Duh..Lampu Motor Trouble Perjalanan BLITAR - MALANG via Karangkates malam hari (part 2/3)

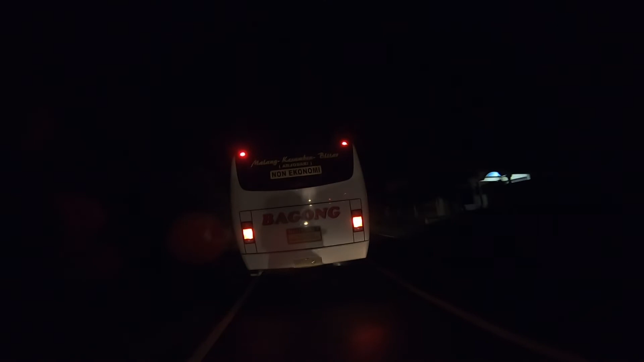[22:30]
Malang kesamben Blitar, kok banyak bis Bagong dari tadi ya?
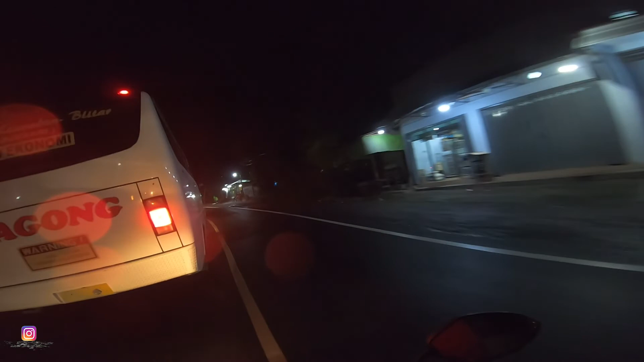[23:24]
ini truk-truk ya pada pelan ya.
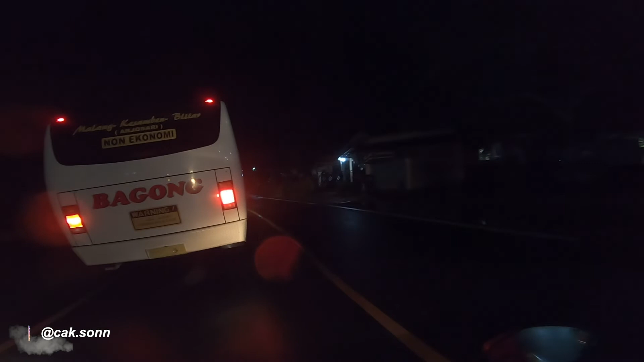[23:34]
Us. Iya tanjakan-tanjakan di belok-belokan ya. Jadi iring-iringan di depan ini.
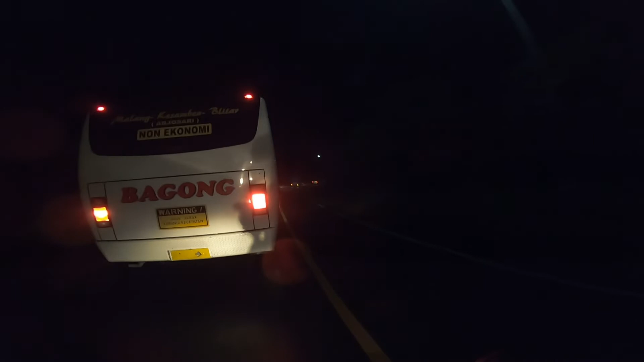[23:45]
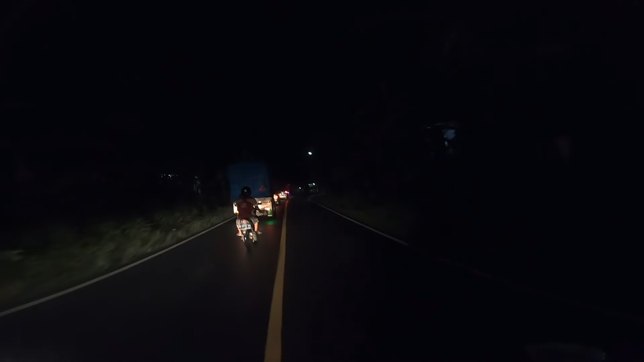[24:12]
Oh, di depan ternyata ada truk yang agak sedikit tua ya, agak kuat ya.
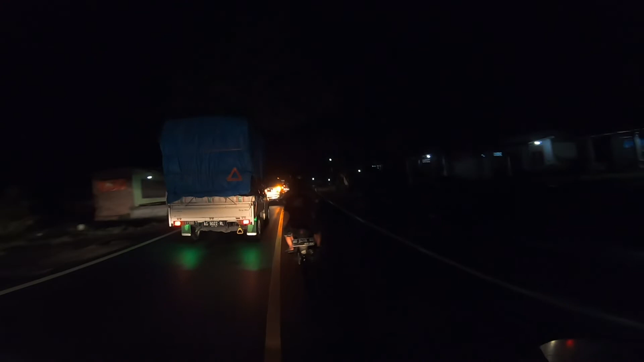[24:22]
Wes, jangan nyalip dulu tikungan ini. Bahaya, Om. Omnya nyalip, men. Ngeri, Pak.
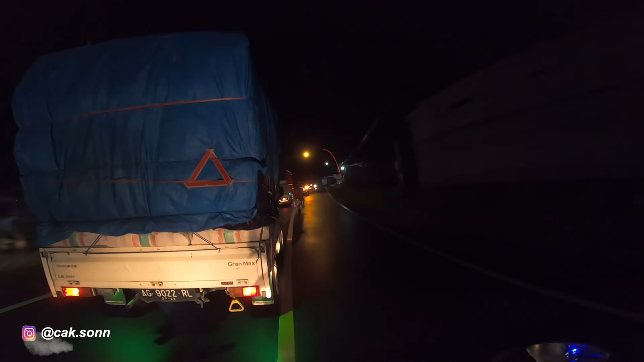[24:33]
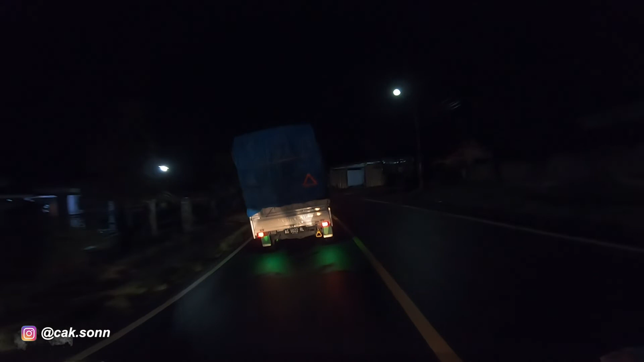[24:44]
Truk ini yang lemot banget di depan. Di depannya ini adalah truk, ada truk lagi.
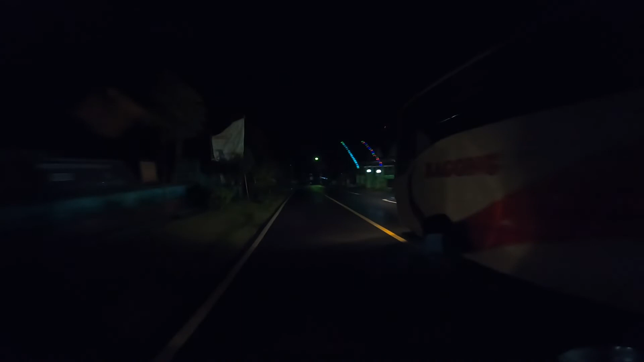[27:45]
Wah, disalip lagi sama Bagong. Ini karena aku gak ada lampunya ini ya. Coba ada lampunya, aku tak ngebut-ngebut ini. Di belakang gak ada lagi kendaraan.
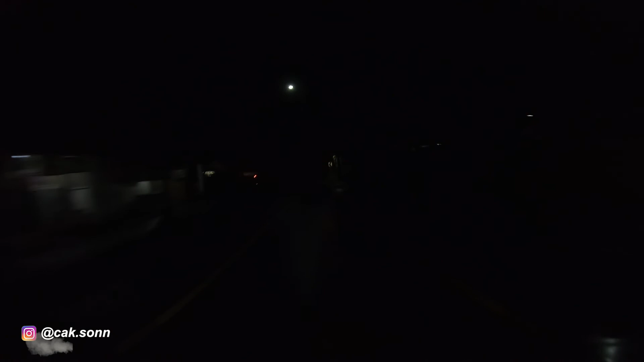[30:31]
Jadi kita sudah sampai di Bendungan Karangkates lo gak salah gini ya. Dari tadi aku menebak-nebak, gak kelihatan men, asli gak kelihatan. Ya apa lampunya kayak lampu senter loh ya. Eish ngawur.